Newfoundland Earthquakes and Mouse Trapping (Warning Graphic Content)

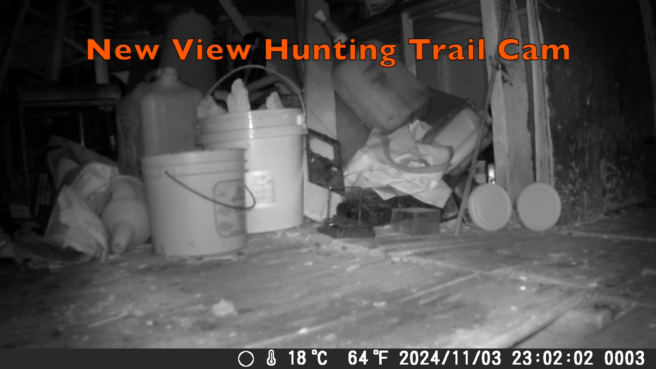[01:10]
i want them gone 2302 1102 i set the trap 11 15 13 minutes later the first mouse arrives
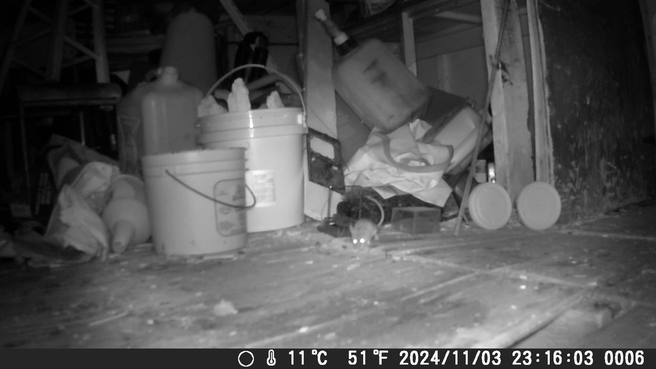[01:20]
i smell peanut butter there it is peanut butter in a cup i love it i'll just stand on this well this beautiful little platform here yeah stand right on that again
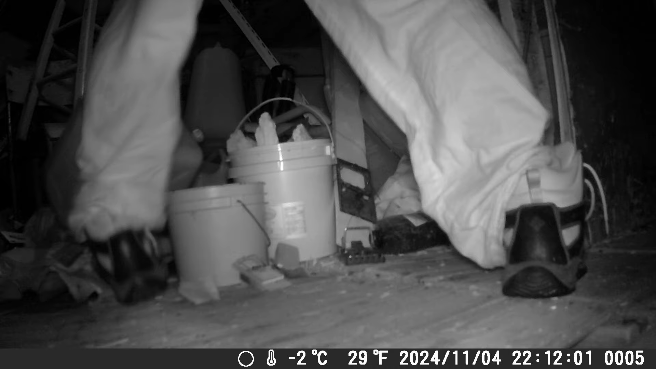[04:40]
i tried to get this guy i got one mouse in one of the traps you see the one in the center it has a mouse in and i was like how did i miss this guy but you'll see on the slow motion replay my foot hits the gas can and it deflects it to the left as i'm dropping down the uh dropping my foot down just hit the top of it just missed the mouse oh well one was struck with the trap and kind of got away